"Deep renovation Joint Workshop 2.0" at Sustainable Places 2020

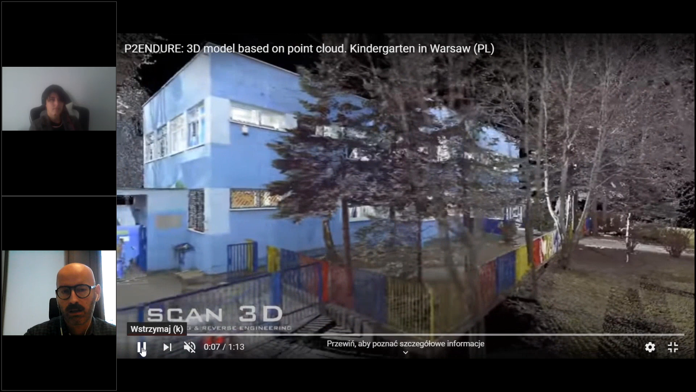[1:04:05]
installed panels optimized during the project.
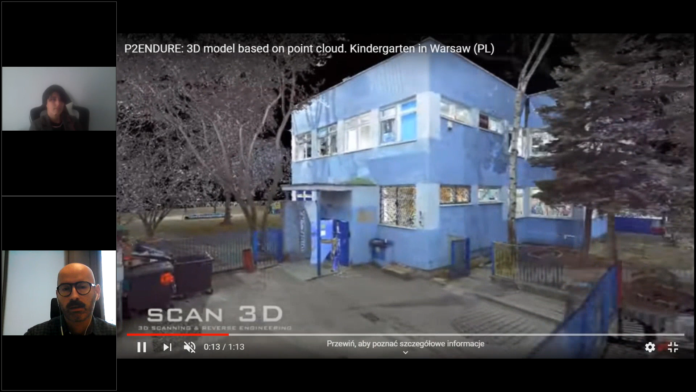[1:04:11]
And during the project, hopefully, the city of Warsaw decided to for the extension of the building. So this part that you can see was demolished
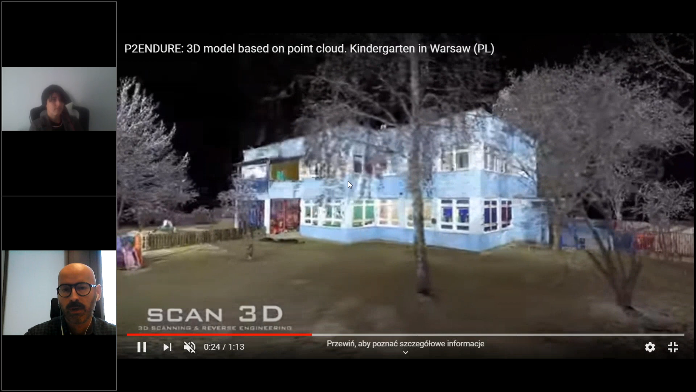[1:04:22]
and the new part of the building was built.
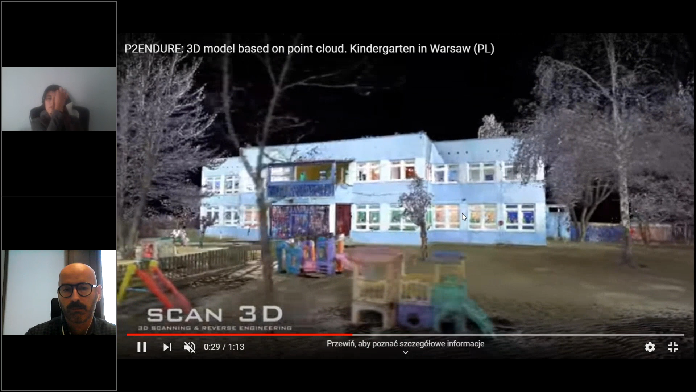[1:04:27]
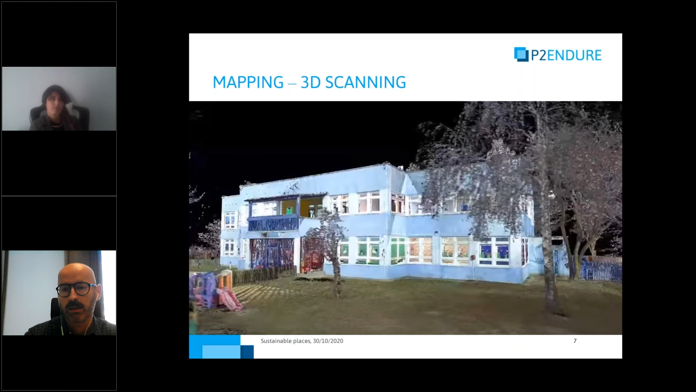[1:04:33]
Continue with my presentation. So we also were responsible to create a BIM model based on the point cloud.